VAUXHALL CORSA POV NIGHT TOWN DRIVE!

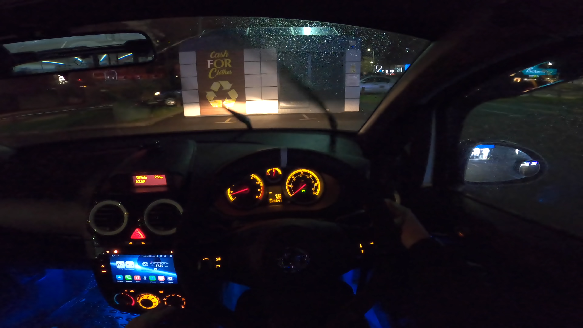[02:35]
But anyway, let's actually get this show on the road, boys.
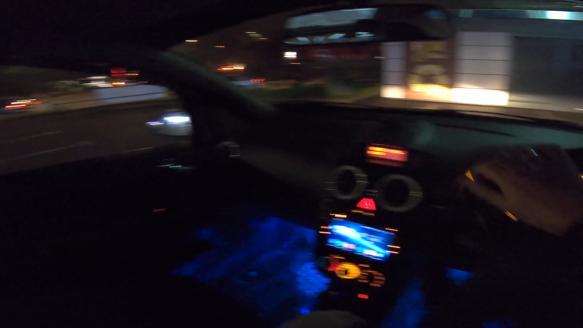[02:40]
Jeez. Right then. Good on here. Over this speed bump. Hopefully nobody's coming down this way. See, yeah, honestly, I just kind of love these town drives, you know what I'm saying? Like, they're my favourite things to do because you've got roundabouts.
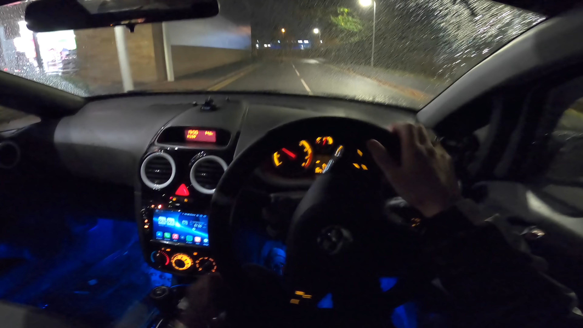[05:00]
Whew! Thank you. Jeez, don't fucking go. Oh my god. Okay, well, I thought he was going to go into my side of the road. But yeah, honestly, you know, this is going to be the first time you're hearing this, but this car might not be with us for much longer.